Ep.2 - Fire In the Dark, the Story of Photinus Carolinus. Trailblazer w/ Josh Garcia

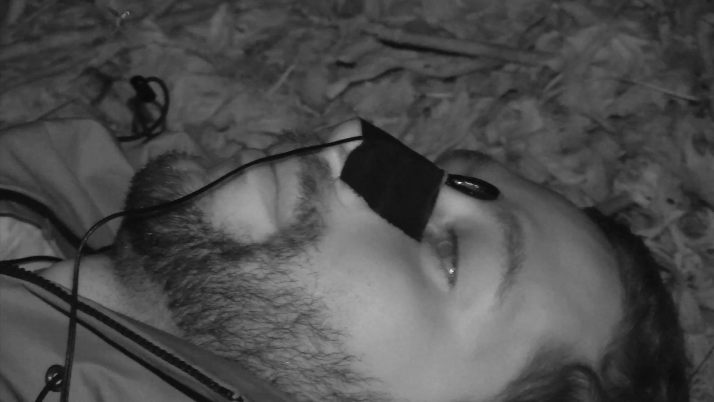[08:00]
One, two, three, four. What is on the forehead? Okay, I had to take the trap off my face because these guys are terrible at landing.
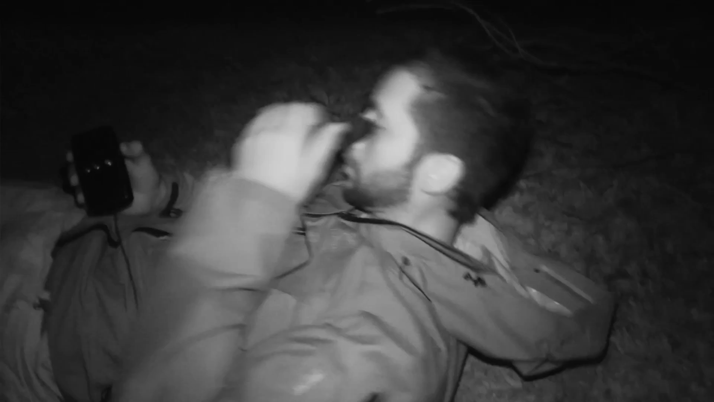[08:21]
They'd land kind of on my nose and then spill into the hood of my jacket.
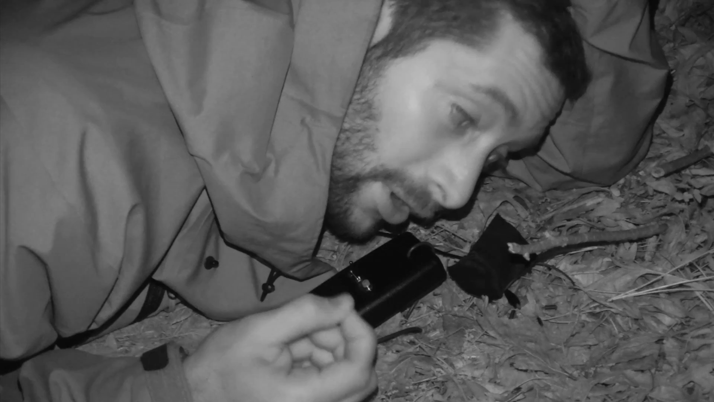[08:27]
The ladies in nature are on the ground and it makes sense why. Because these guys cannot land a plane to save their lives. And they're looking at my trap like men see Pamela Anderson in a bar. Like, baby, baby, where you been all my life? Look at that. After every flash they do, I count to four.
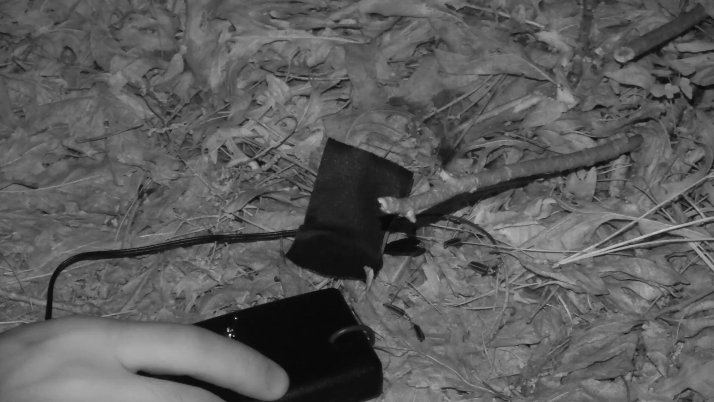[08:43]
And I give them one little lady flash. Now the cool thing is, is I can't see them right now unless they're flashing.
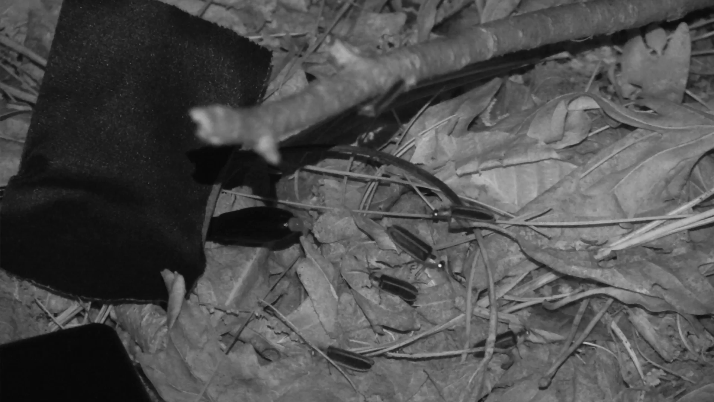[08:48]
But you're looking at me through an infrared camera and you could see exactly what's going on.
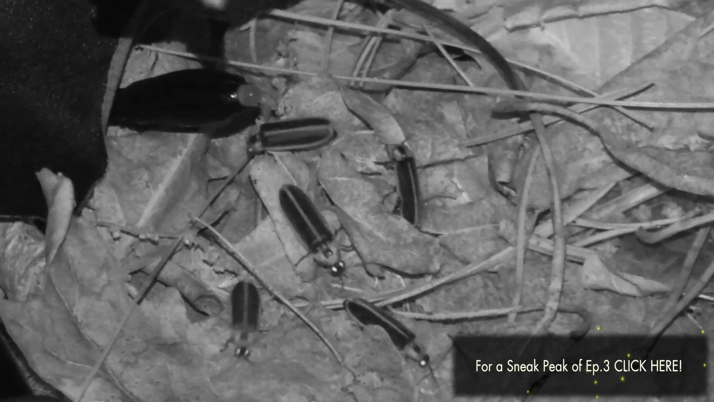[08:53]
There's lots of little bugs all over my trap and they're trying to make babies. So far, mission accomplished. We know that that communication, that attraction of the male to the female, is light.